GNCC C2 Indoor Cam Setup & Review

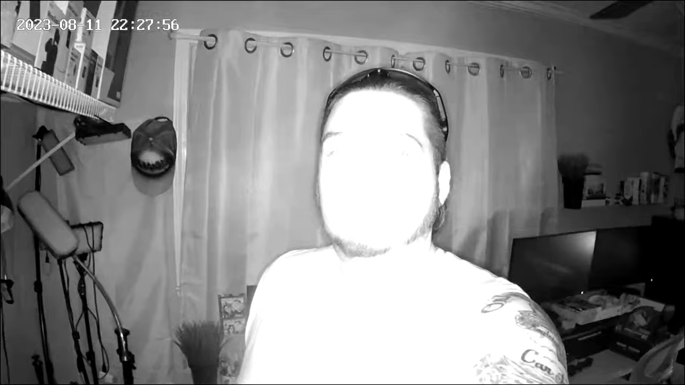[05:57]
and this is a nighttime audio video test on the gncc indoor camera one of